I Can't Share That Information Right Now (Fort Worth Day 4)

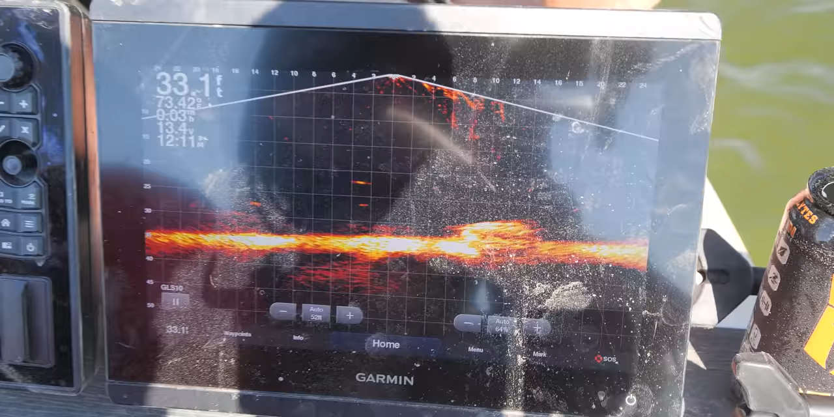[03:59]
All right. And if I bounce the grappling hook, see the grappling hook right there, Josh?
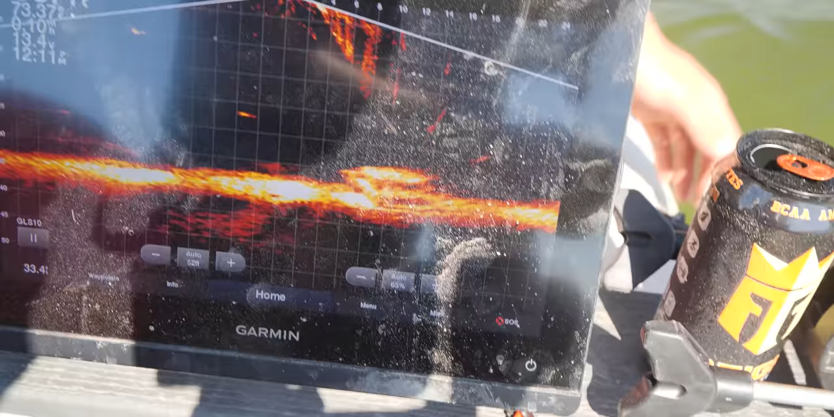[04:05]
So see my little shiny object here? Yes. It's right like at the back of the car.
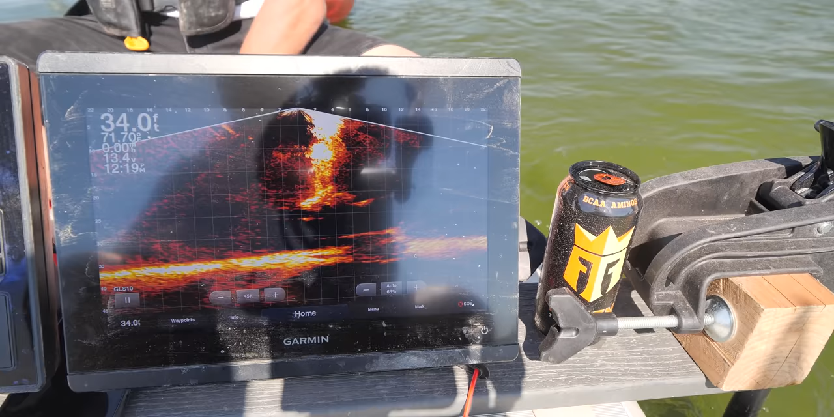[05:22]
On screen: depth 34.0 ft, water 71.7°F
And the fish are, a lot of the big ones are hanging out about 25 feet right now.
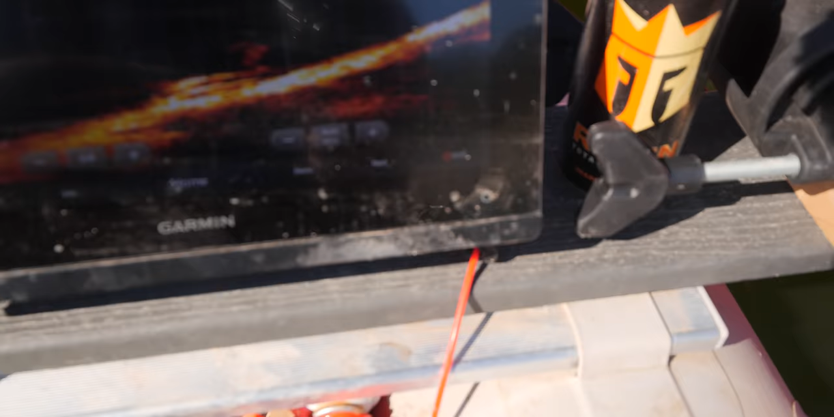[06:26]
So you can see him right there on the bottom, just getting ready to push off.
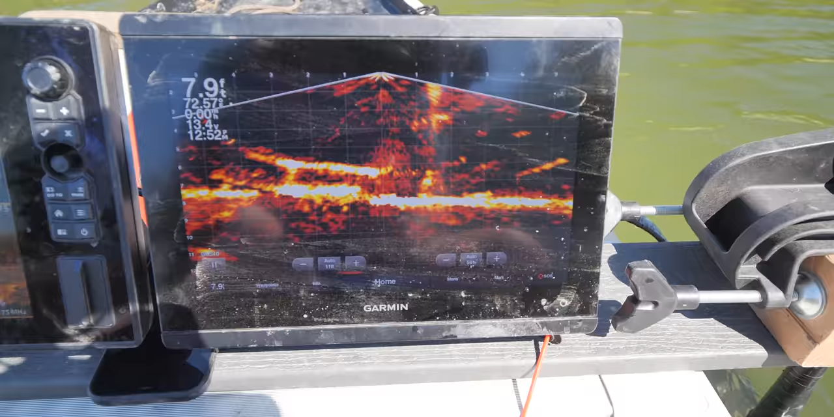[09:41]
Almost looks like it's just a pass-through something or other, like, almost like a cage of some sort. I'm not sure. Like lobster cage, or not a lobster, but a...
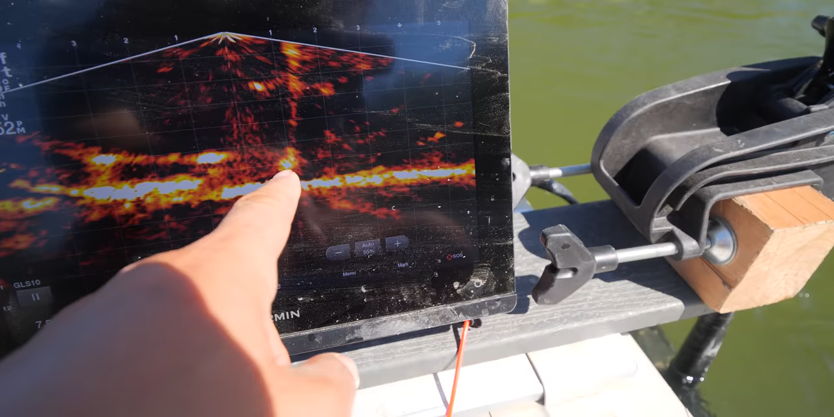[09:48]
Yeah, I mean, here's my grappling hook. It's the same height as the grappling hook. There's your fins right there.
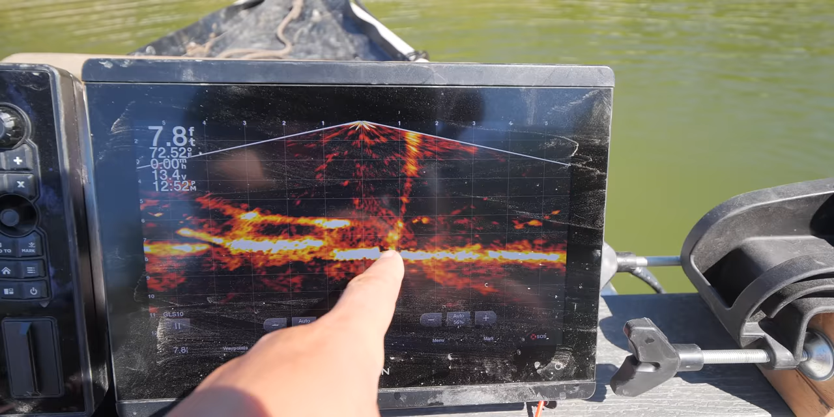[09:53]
So grappling hook is within a foot from it. See it right here? Yep. So just go down, touch it, and see what it is.